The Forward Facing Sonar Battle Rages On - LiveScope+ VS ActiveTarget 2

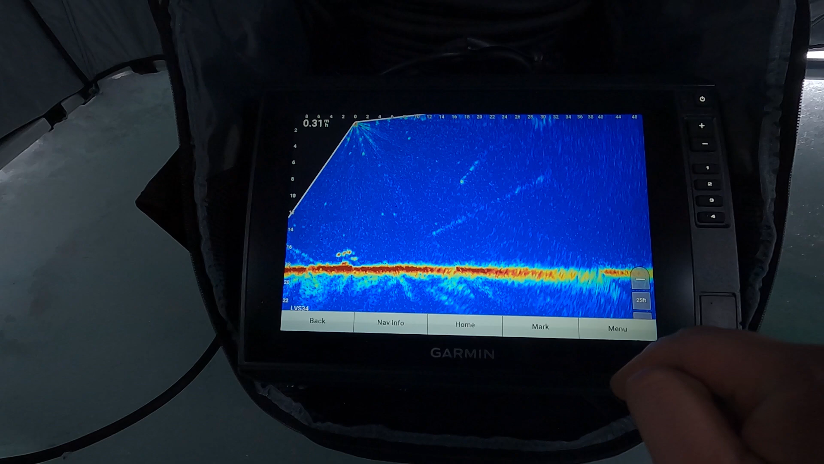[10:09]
and we're there okay so 10 screen presses to change the color let's see how quick
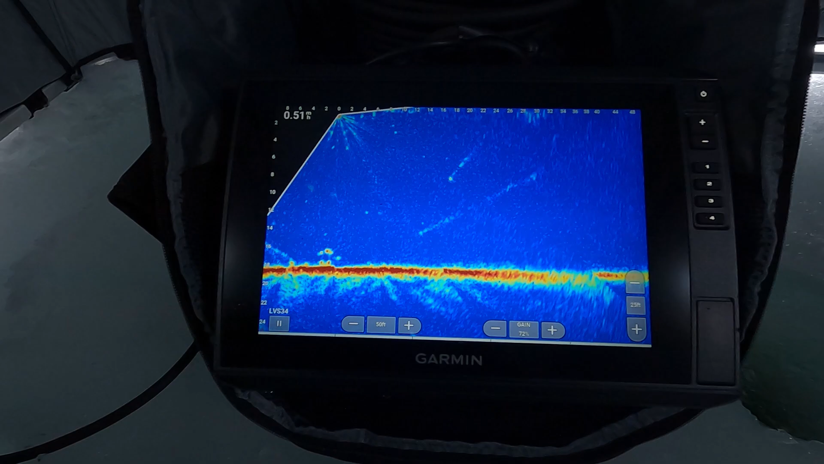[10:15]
it is on the lowrance so
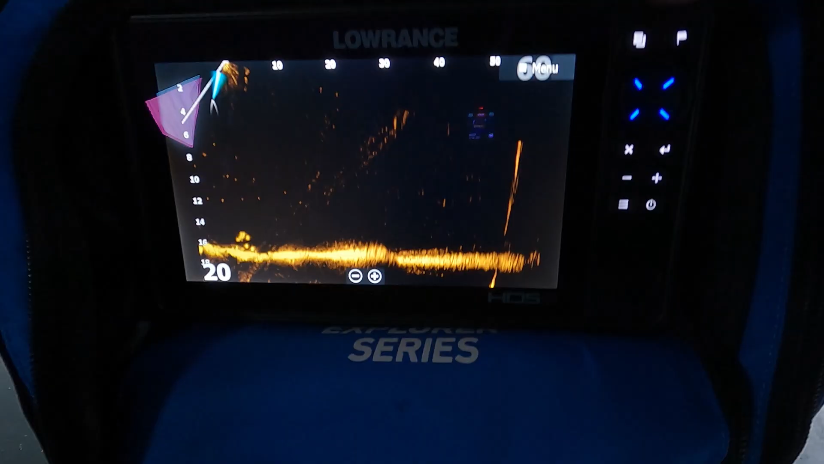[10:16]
go into the menu press it once twice three times and we've changed the color okay
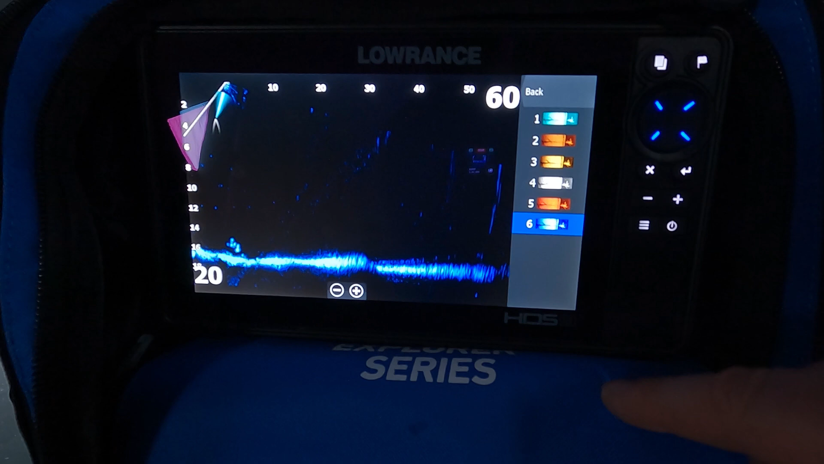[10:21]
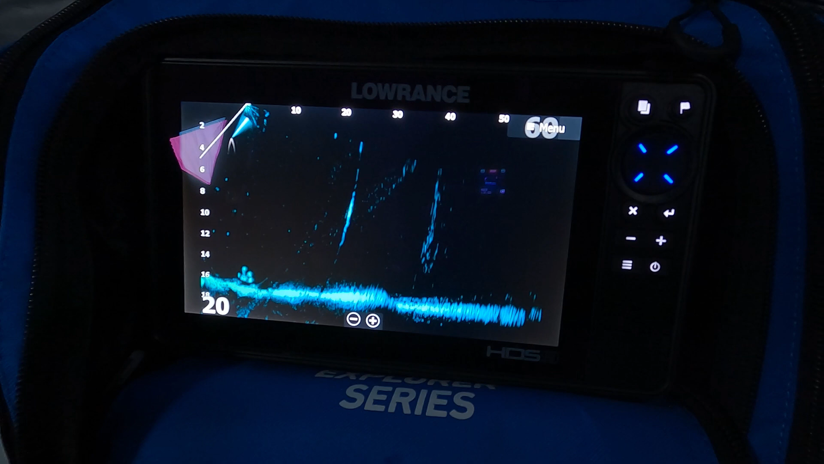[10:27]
that was five or six so it's definitely a little bit easier to navigate through and do just some of the basic functions on the
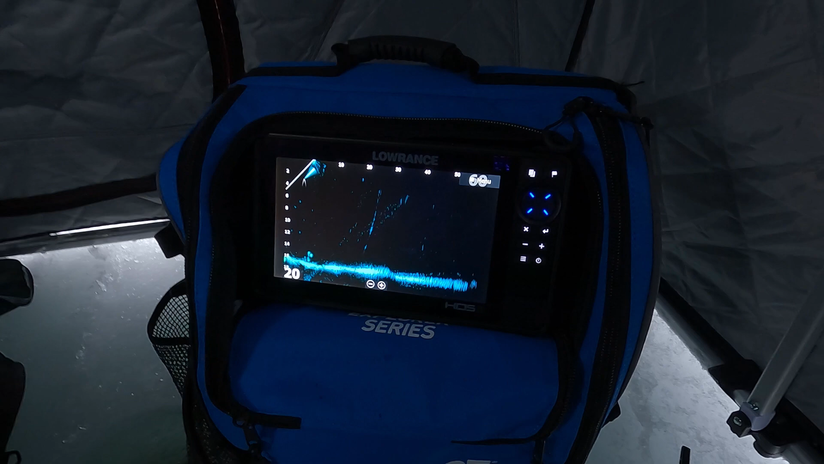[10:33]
lowrance and this color palette by the way i've heard it will be on the hds pro and hopefully
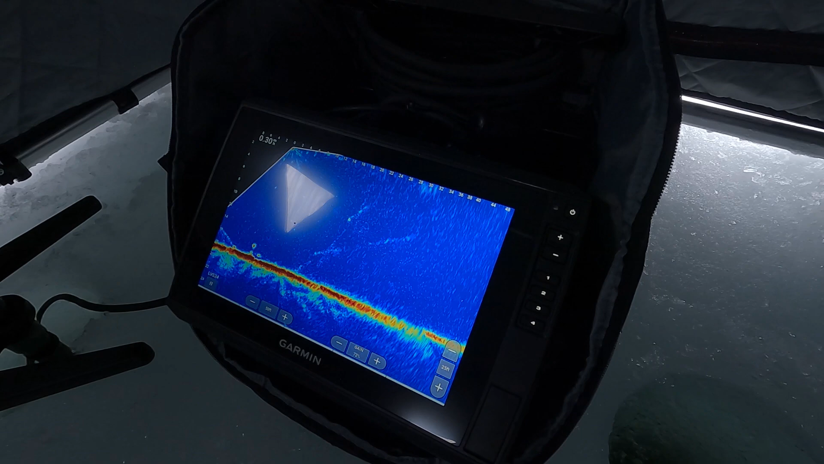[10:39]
on an update for the hds live because this is probably the most popular color palette that people are using on the garmin
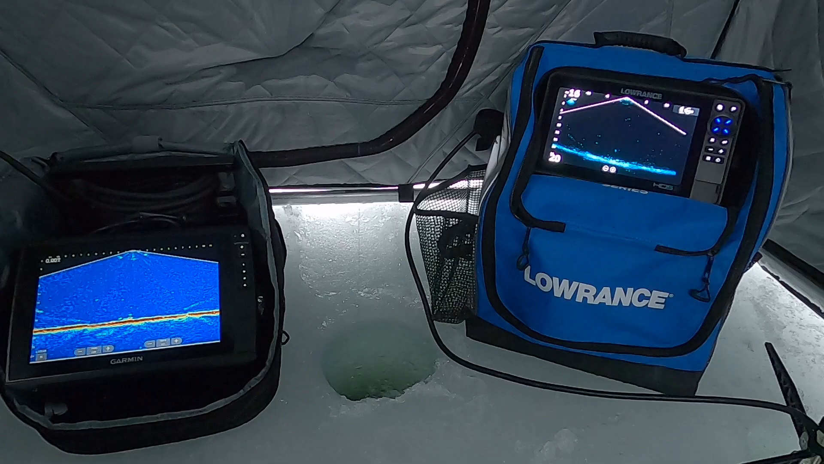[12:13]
right so we've got them both switched over to the down mode now and got quite a few fish down there just lift that lure up so you can see one thing you know i've found so far with this download is i feel like the lawrence
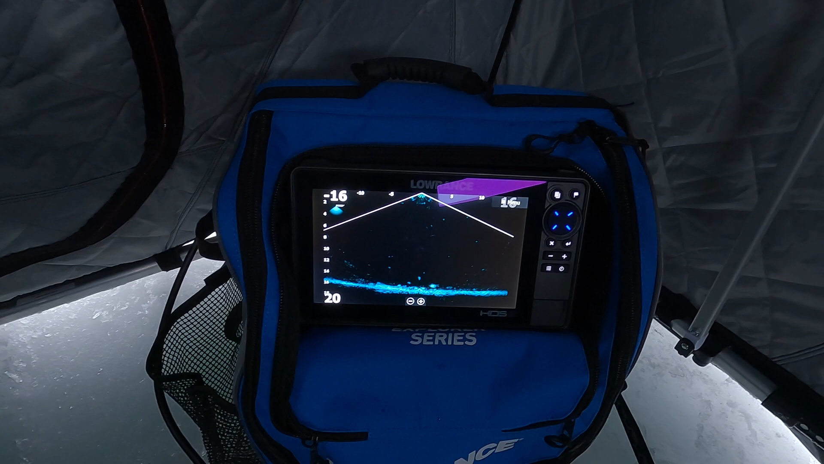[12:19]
does have a little bit better definition and detail i just i feel like i can see individual fish better
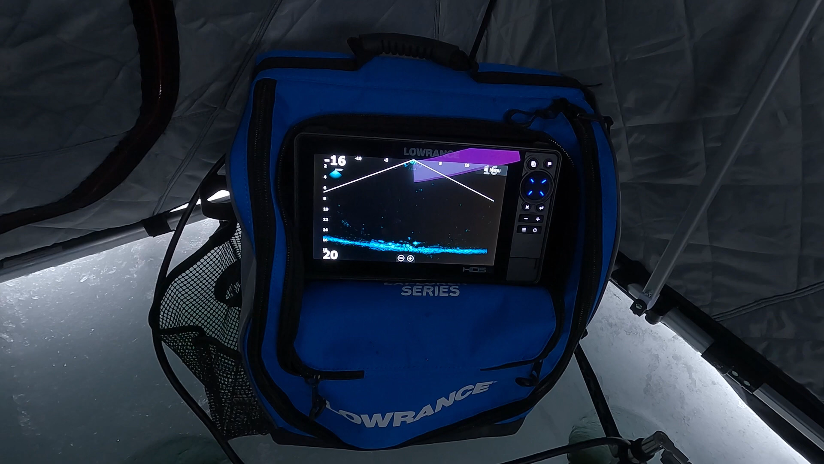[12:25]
now it might be the color palette that i'm using but i do find that it is showing up the
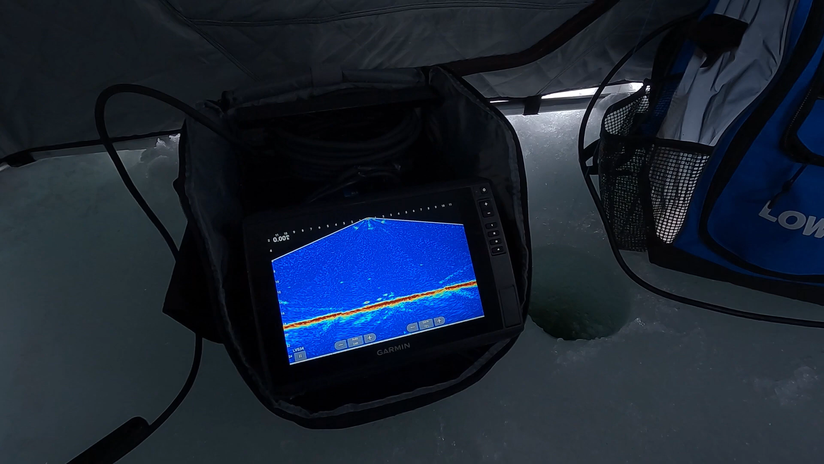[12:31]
the fish that are down there better i've got the transducers oriented in the same direction just so it's a fair
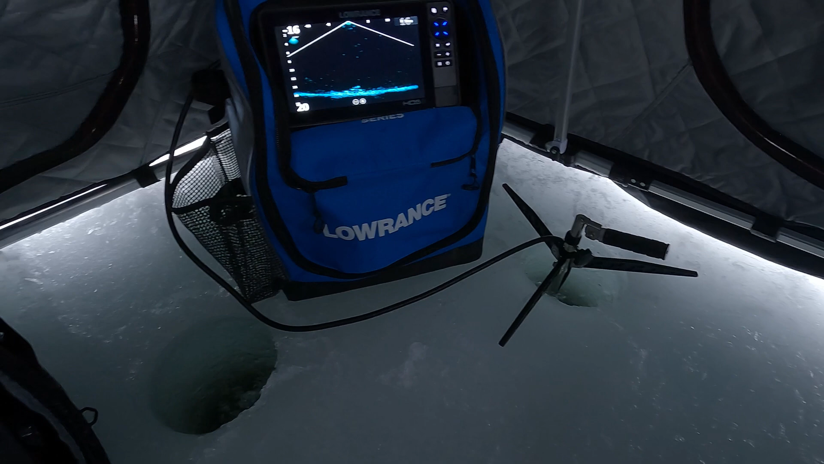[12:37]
comparison because obviously i'll just show you here when you spin the transducer around it does change what
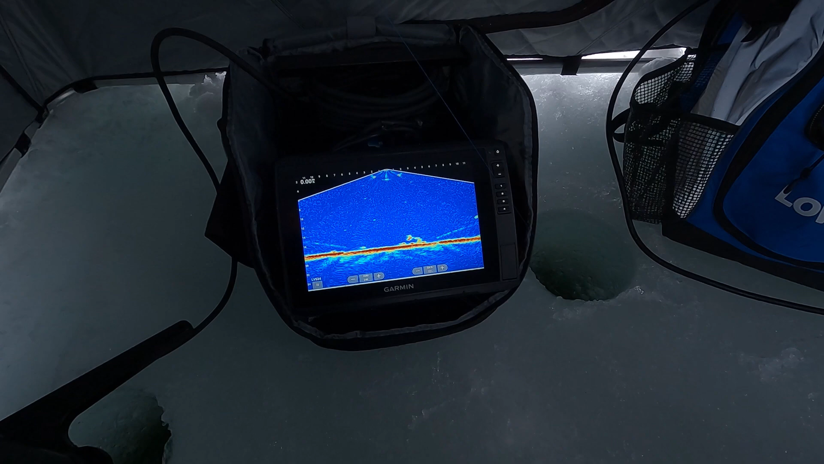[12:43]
you see down there you know so actually maybe if i have it like this it will be a little bit better there a little bit
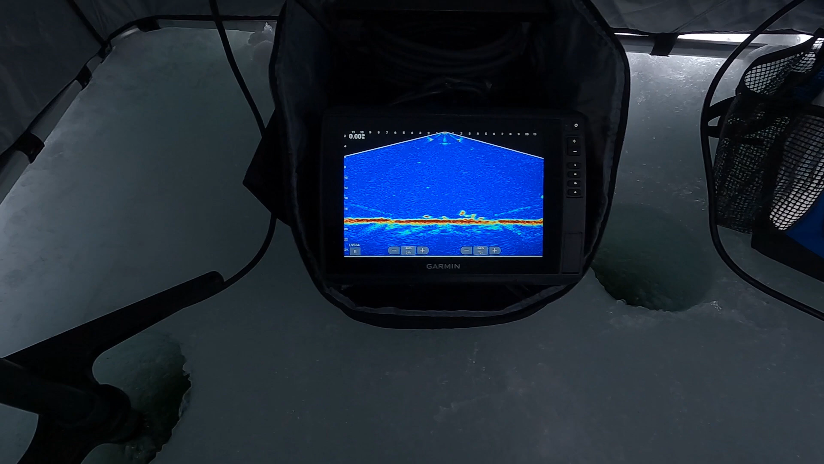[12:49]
more info on the garment i'm seeing now let me just try that on the lawrence so you can see
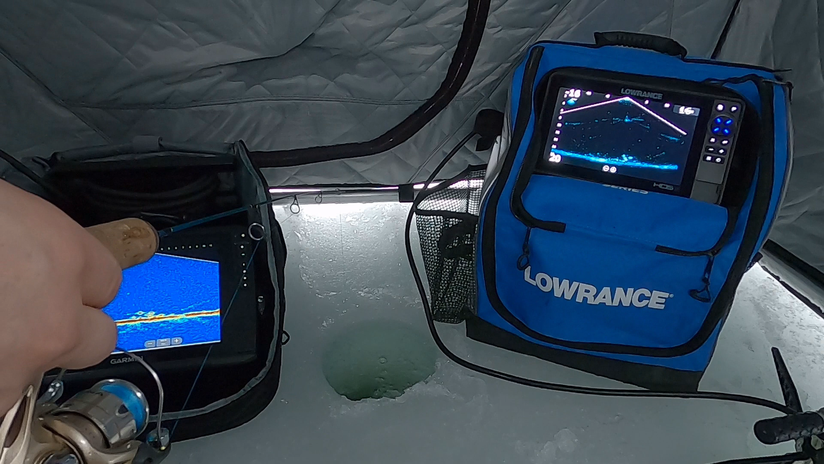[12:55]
yeah i've oriented them now to the same way again and i'm actually just picking up a little bit better this way this school
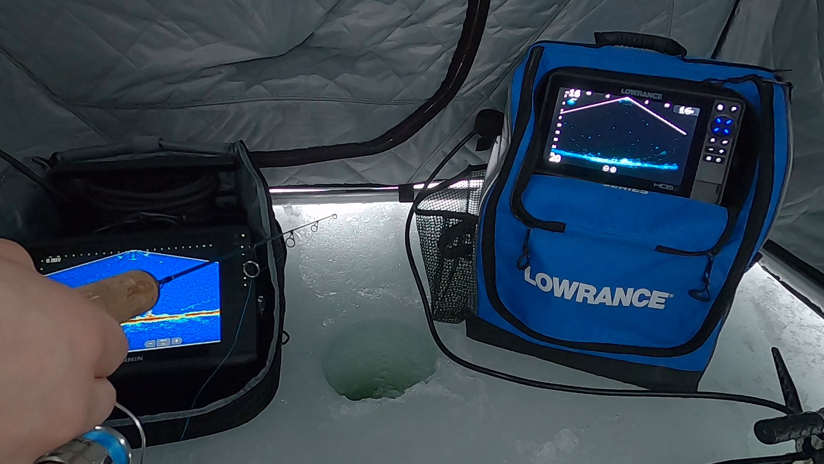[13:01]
of fish maybe just the way that they're moving through
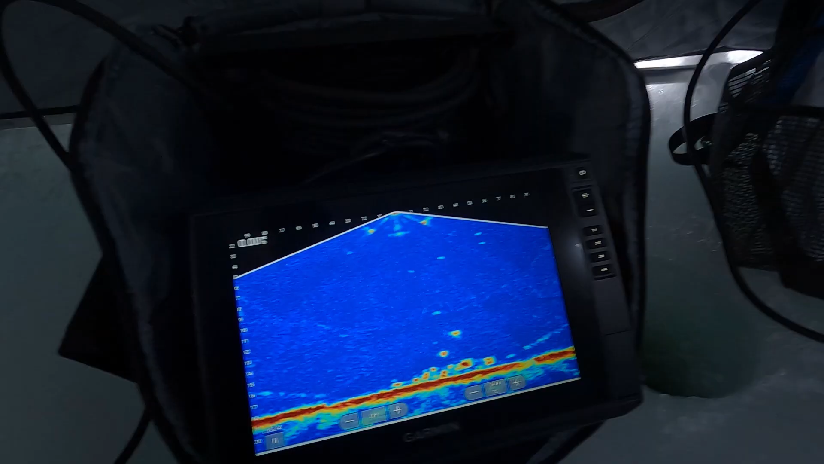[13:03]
so i don't know you guys tell me what you guys think is the
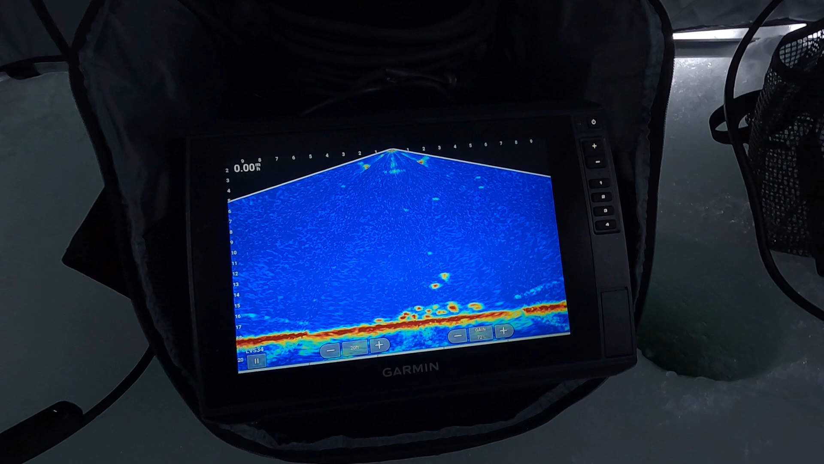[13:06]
better definition there there's a lot of fish down there right now there's a lot of